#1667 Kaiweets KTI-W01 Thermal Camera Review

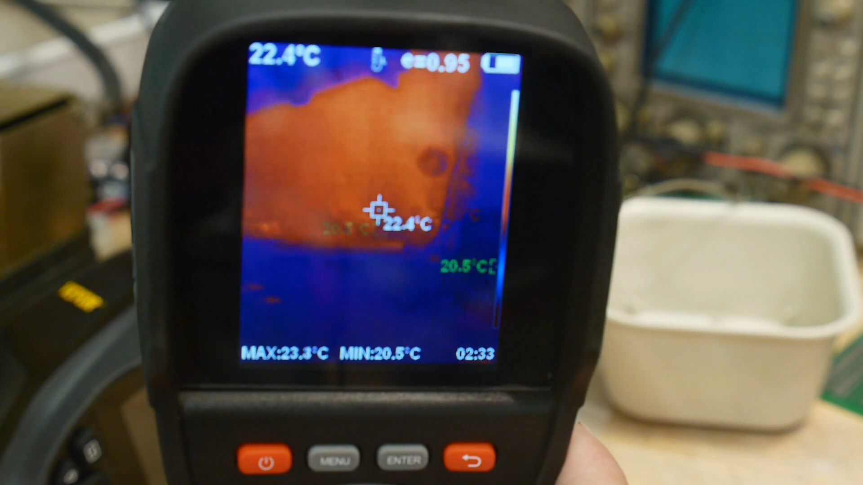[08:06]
On screen: spot 22.4°C, max 23.3°C, min 20.5°C
all right we've got some some interesting things to look at now let me move the camera
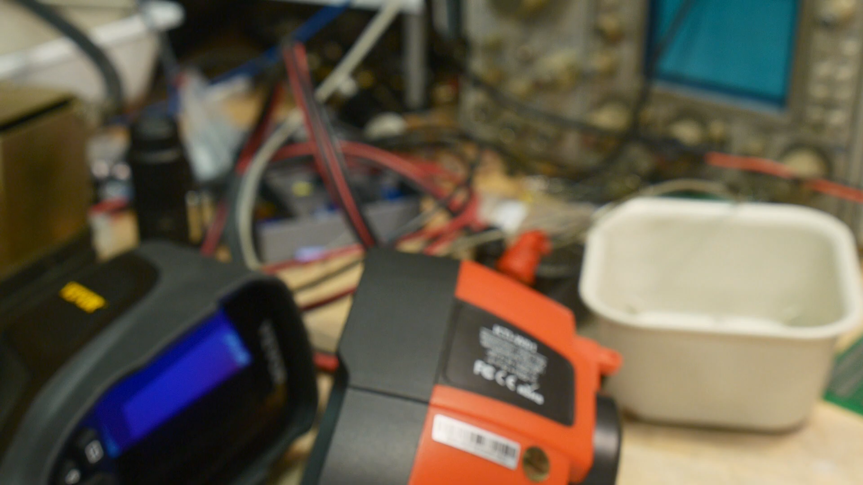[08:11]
all right here's a a radio on
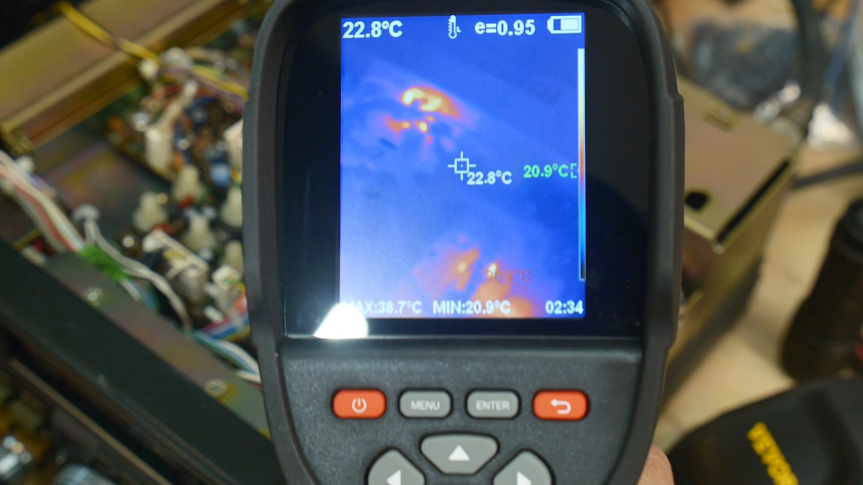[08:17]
On screen: spot 22.8°C, max 38.7°C, min 20.9°C
and i think you can see we've got some a hot spot over here uh there's actually a
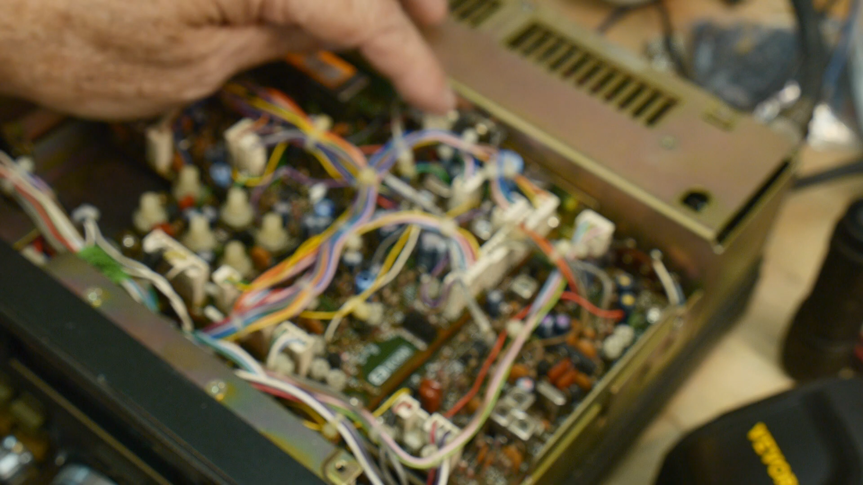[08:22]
to220 uh transistor here on a heat sink so it's getting warm and you can see it's getting up to 35 degrees c
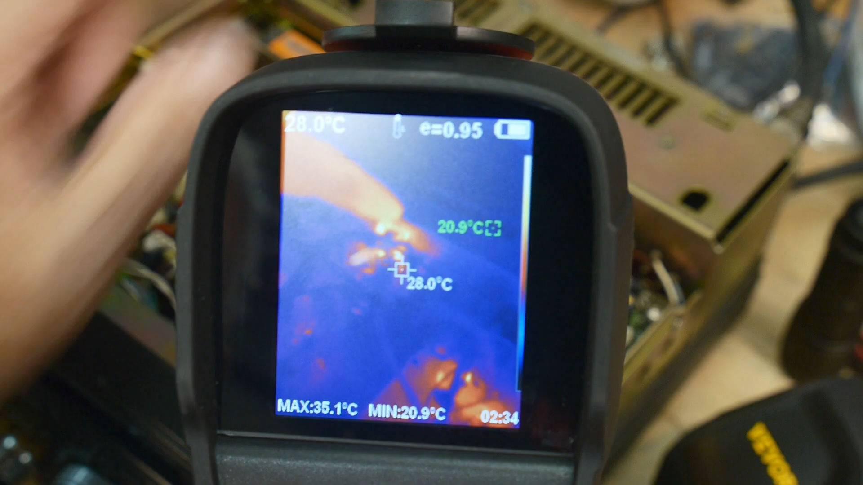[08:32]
On screen: spot 28.0°C, max 35.1°C, min 20.9°C
uh they can kind of kind of look around keep the glare off the camera here you can see that maybe there's some some hot spot over there
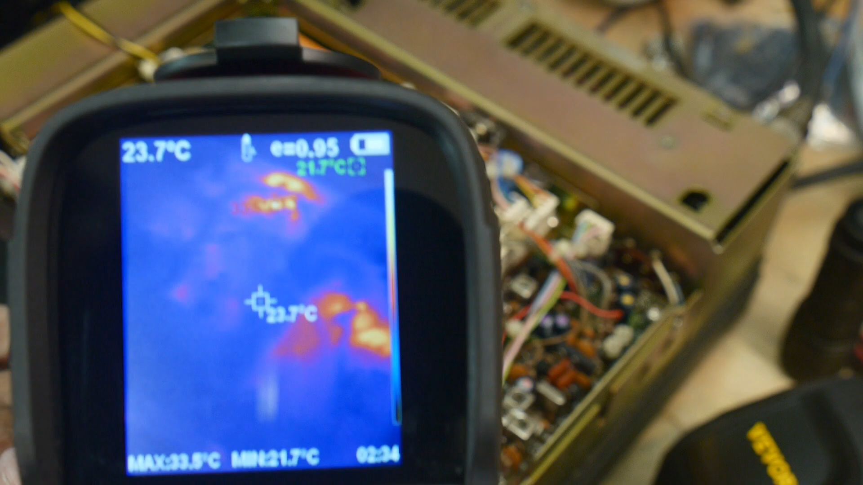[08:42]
On screen: spot 23.7°C, min 21.7°C
and anyway yeah so it's it's a really good tool for troubleshooting now that i have some thermal cameras i i tend to use them quite a bit now for troubleshooting to
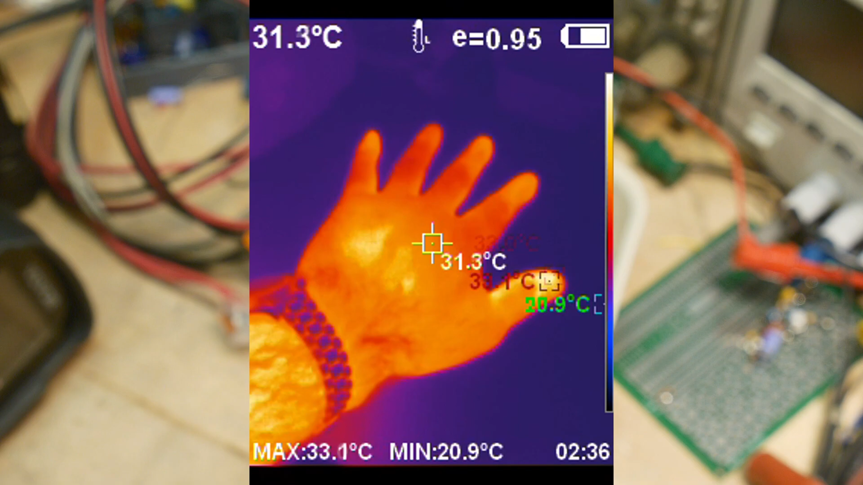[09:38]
On screen: spot 31.3°C, max 33.1°C, min 20.9°C
the uh handprint the heat of the handprint stays behind that's
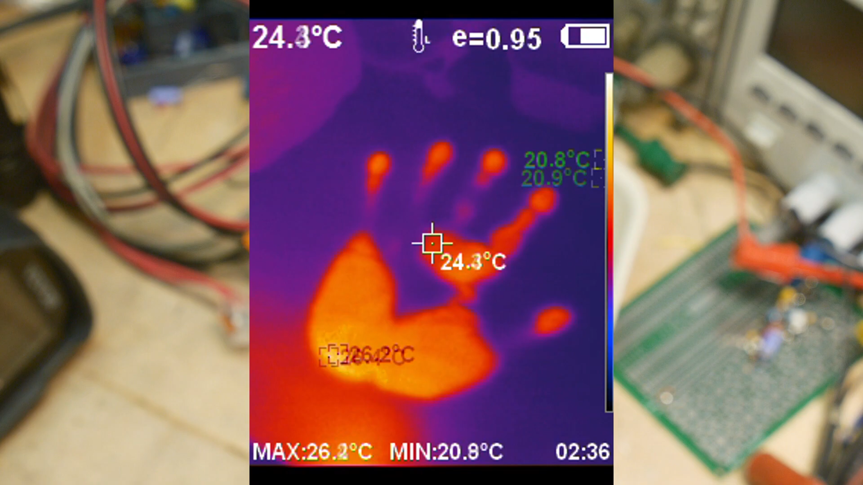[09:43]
On screen: max 26.2°C, min 20.8°C
always a fun thing to look at so i'm here in the garage and uh there's my chair my chair is warm because i've been sitting on it uh i can't uh show you the
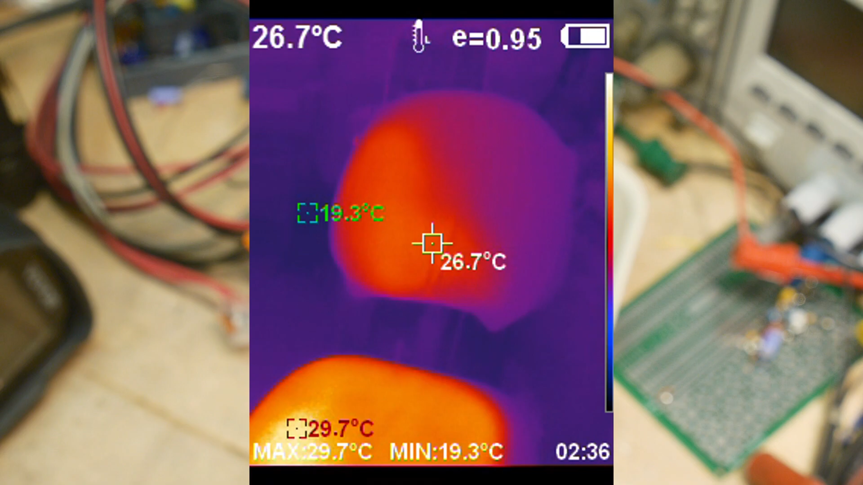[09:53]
On screen: spot 26.7°C, max 29.7°C, min 19.3°C
thermal of the squeak or not but and then if i go up to the roof in my garage the roof is hot and the garage is cold let's go take a look at some other things
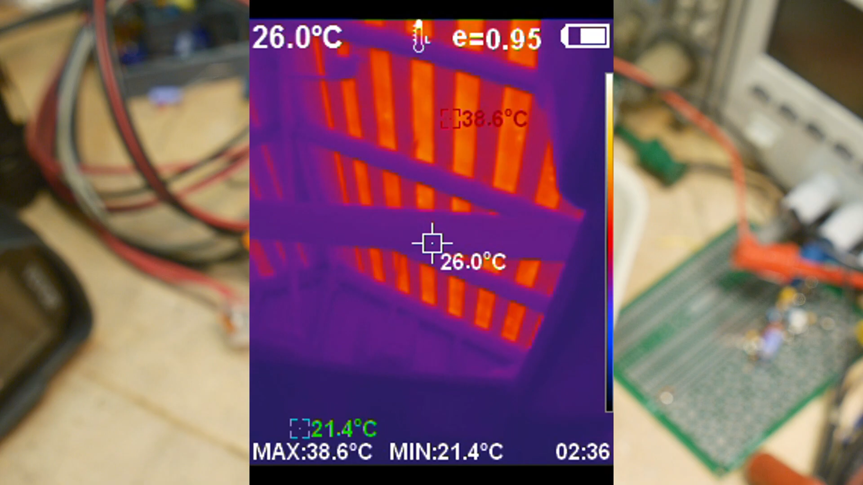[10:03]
On screen: spot 26.0°C, max 38.6°C, min 21.4°C
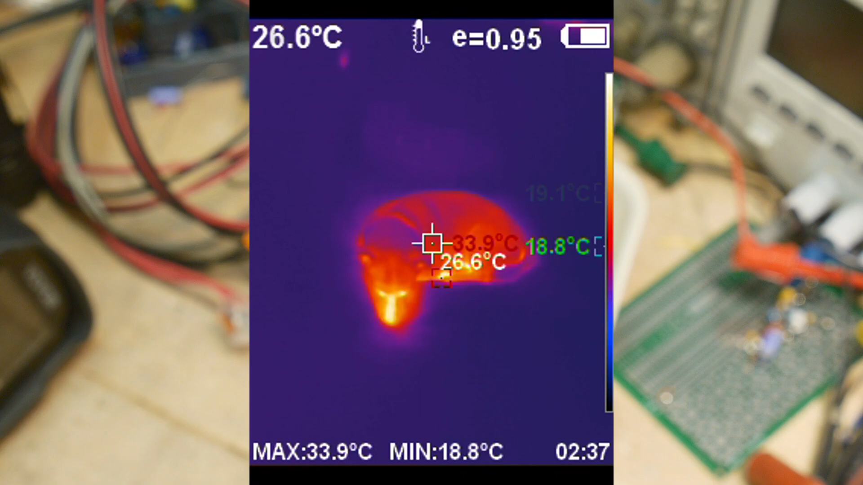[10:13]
On screen: spot 26.6°C, max 33.9°C, min 18.8°C
all right here's msi dog inside dog is nice and warm let's see
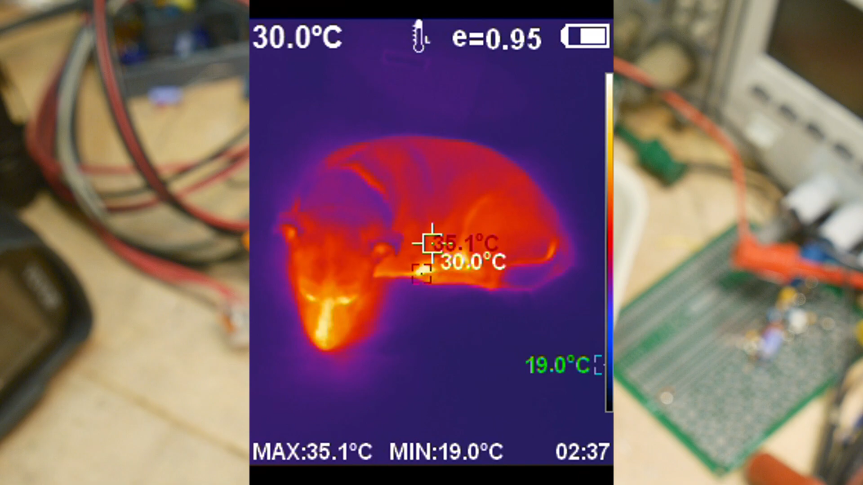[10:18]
On screen: spot 30.0°C, max 35.1°C, min 19.0°C
if we can get msi dog to walk across the carpet here come here leo come on come
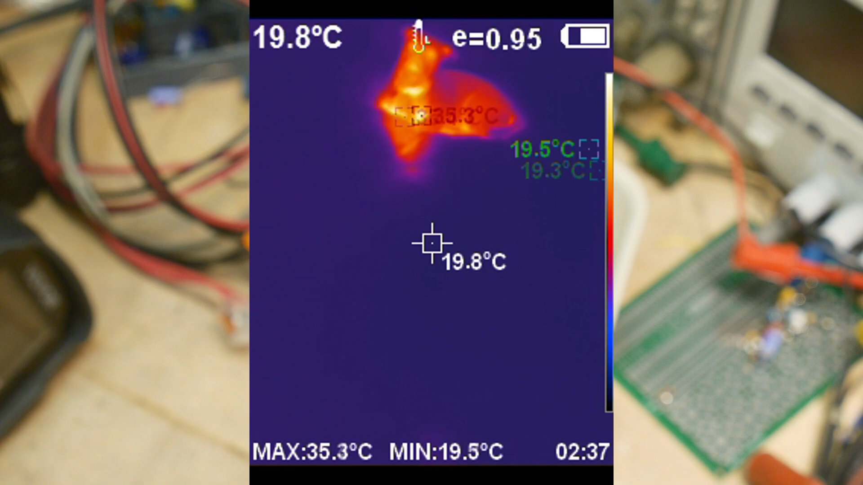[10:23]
On screen: spot 19.8°C, max 35.3°C
and oh he's got a stretch he's got a stretch hi buddy
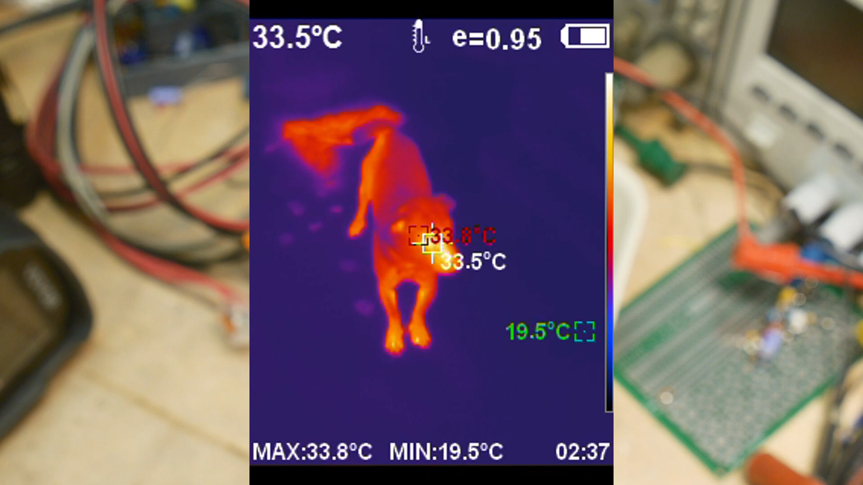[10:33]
On screen: spot 33.5°C, max 33.8°C, min 19.5°C
msi gal is calling him over she doesn't want me to photograph her so i'll just photograph msi dog
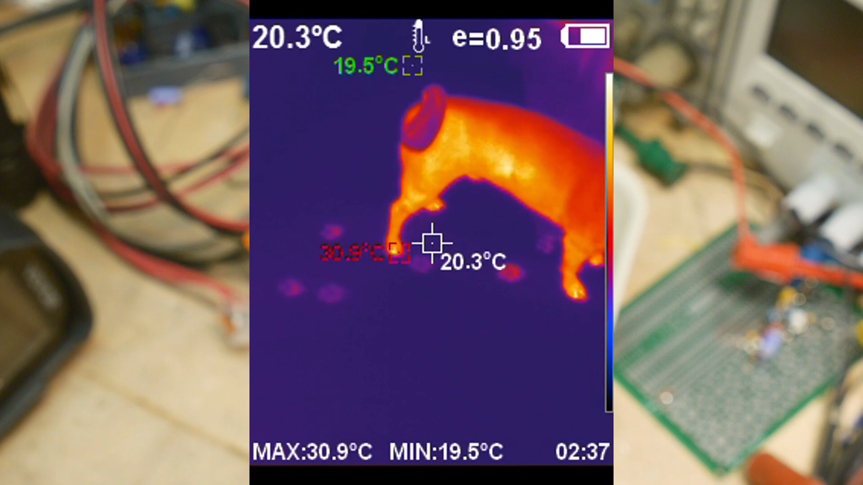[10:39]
On screen: spot 20.3°C, max 30.9°C, min 19.5°C
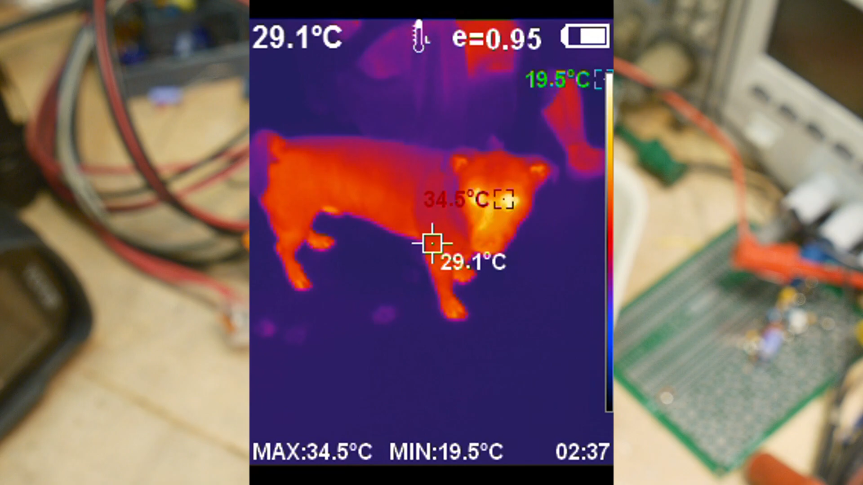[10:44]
On screen: spot 29.1°C, max 34.5°C, min 19.5°C
hi msi dog he's a good boy he's a good boy there he goes with
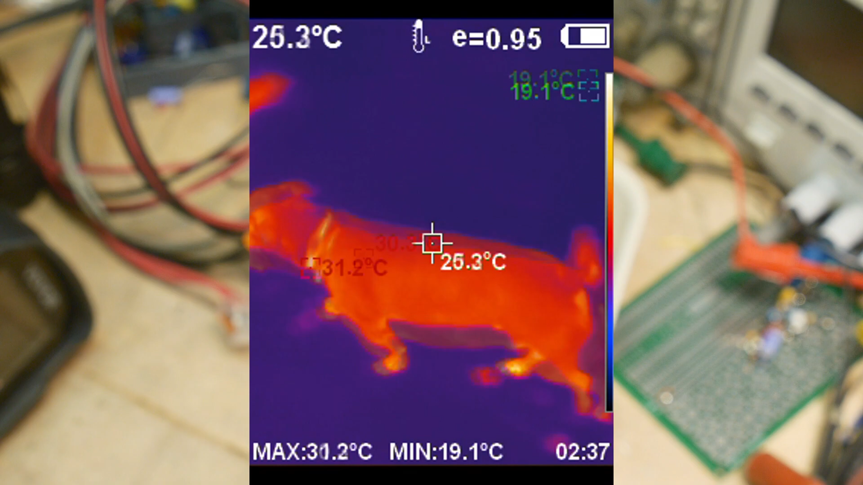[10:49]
On screen: spot 25.3°C, max 31.2°C, min 19.1°C
his little foot sprints footprints in the snow or actually on the carpet there you go